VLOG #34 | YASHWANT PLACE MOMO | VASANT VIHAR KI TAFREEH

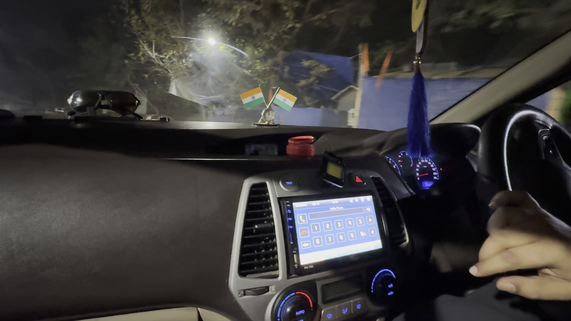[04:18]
इधर हाँ लेफ्ट पे पड़ेगा, पैदल पैदल लेफ्ट पे पड़ेगा, व्हाइट कलर का ये तो है, ये वाला ये ओल्ड पसंद यार है ना, ये मेरे को पसंद है।
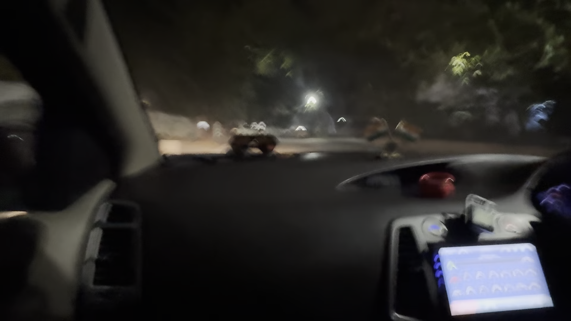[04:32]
और एक दिखाता हूँ तेरे को अभी, यहाँ से ले राइट।
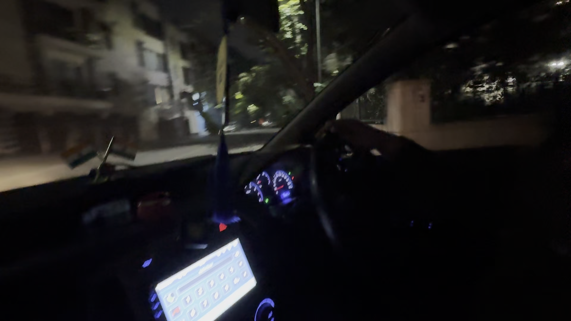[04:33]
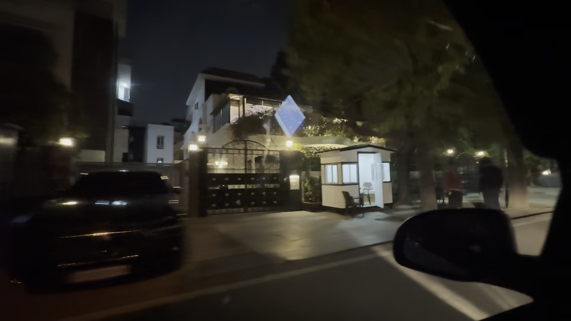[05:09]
देख रहा है ये बहुत अच्छा बना हुआ, कितना प्यारा बना हुआ है, सहनी का है ये वाला,
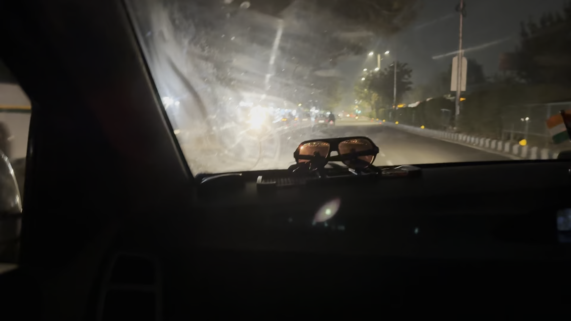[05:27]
पता नहीं क्या डोसा खाने का मन कर गया इस टाइम पे, डोसा या इडली या फिर छोले भटूरे कुछ ना कुछ तो खाऊंगा।
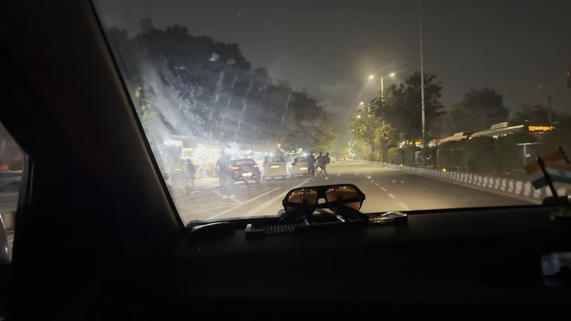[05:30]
देख यहाँ से मैं खाता था भाई, जहाँ से पापा हमको खिलाते थे, बट देख भाई दुकान ना बढ़ा दी लोगों ने, तो बढ़ चुकी है, वो नहीं बढ़ी है भाई, बढ़ा दी दुकान, बढ़ा दी नहीं है।
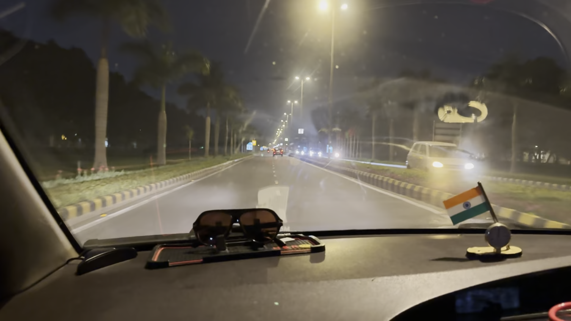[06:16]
गाइस हम पहुंच गए हैं यशवंत प्लेस, यहाँ से ऊपर ले ले भाई पार्किंग के लिए, सर यहाँ पे नहीं जा रहा है, हाँ ये ना ये यहाँ से ऊपर ले,